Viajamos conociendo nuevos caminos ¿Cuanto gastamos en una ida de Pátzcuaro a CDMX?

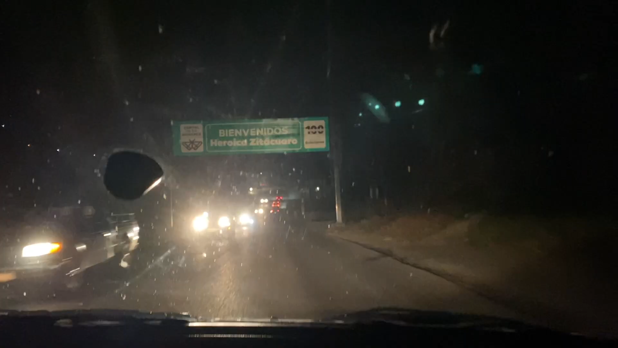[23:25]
Estamos entrando aquí a Heroica Zitácuaro. Pero lo que me estoy dando cuenta es que
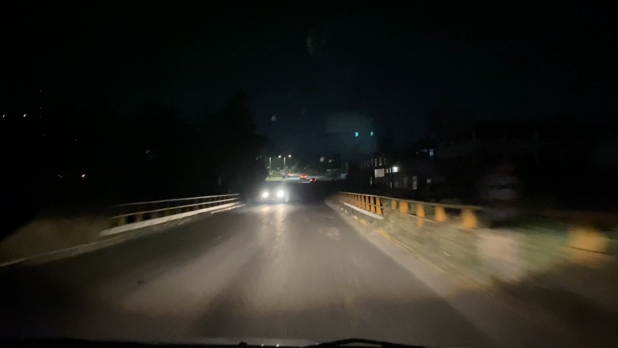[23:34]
hace falta invertir un poco más en alumbrado público porque todo está muy oscuro.
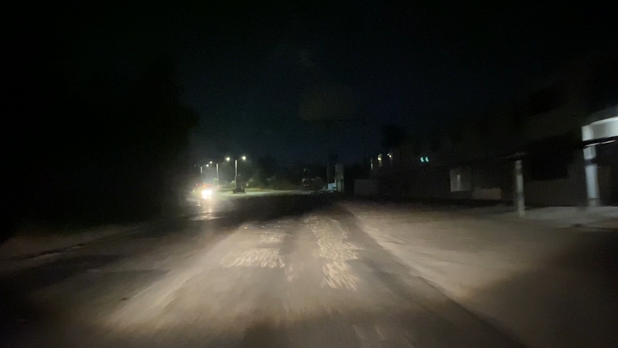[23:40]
Solamente hay pocas calles o avenidas principales que se tienen más alumbrado, como en este caso.
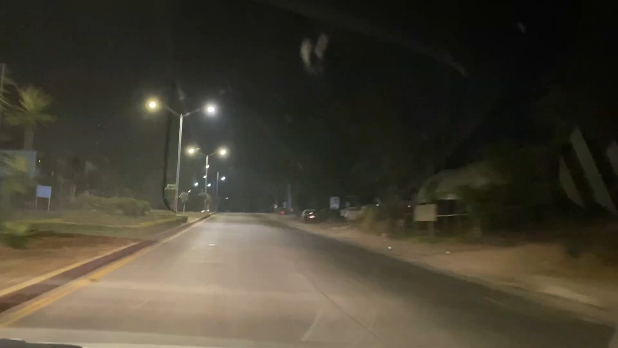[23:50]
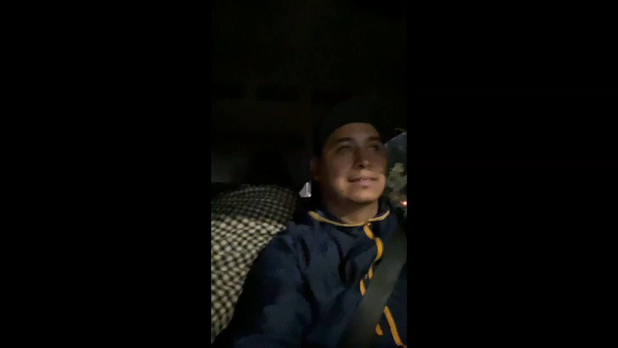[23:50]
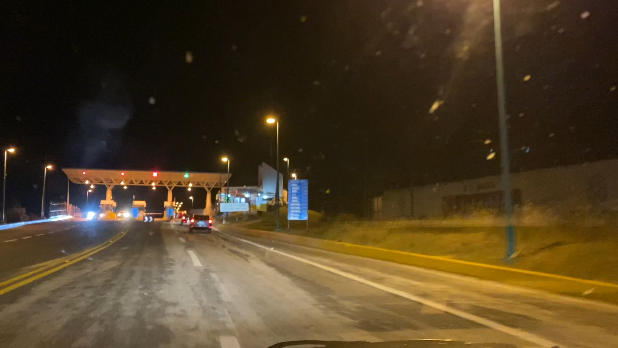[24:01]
Ya vamos aquí saliendo de Zitácuaro. Esta caseta vale 47 pesos.
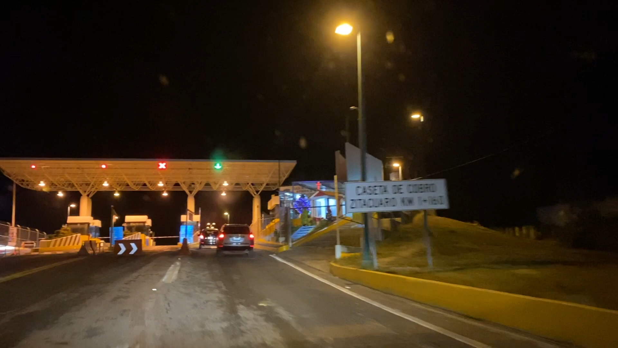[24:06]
Esta sí nunca la había usado, creo.
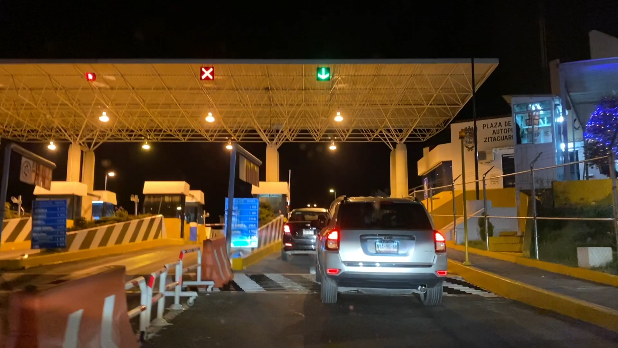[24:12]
No me acuerdo. Pero ahí dice 47 pesotes. Esperemos llegar ya no tan tarde porque Bubita ya viene vomitándose.
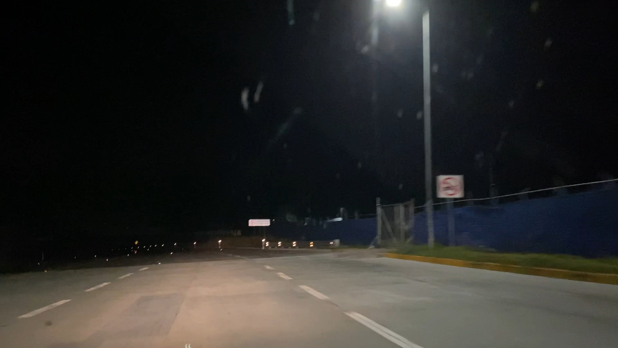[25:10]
Yo creo que vamos a salir al libramiento de Toluca. Esta sí nunca la había usado.
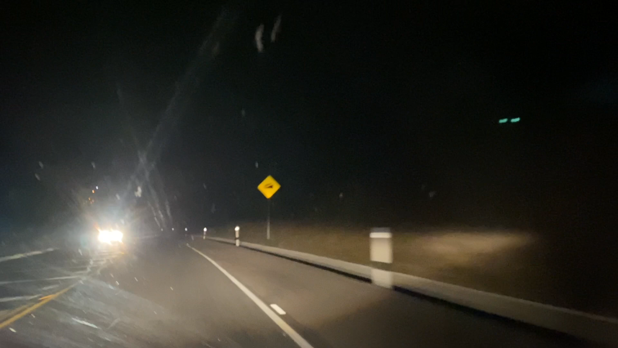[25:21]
Pero el chiste es andar conociendo todo. Ya vamos en la tercera caseta de Zitácuaro
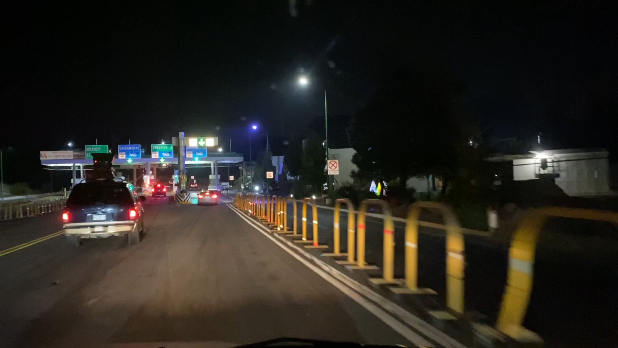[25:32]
hacia México. Vale, ¿87 o 97? Creo está más cara esa.
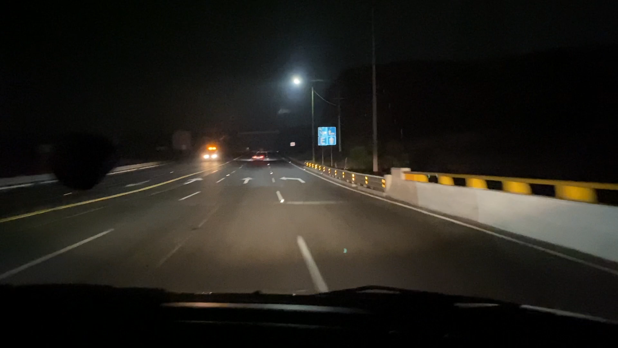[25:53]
No me fijé. Ahí nos checamos en la aplicación.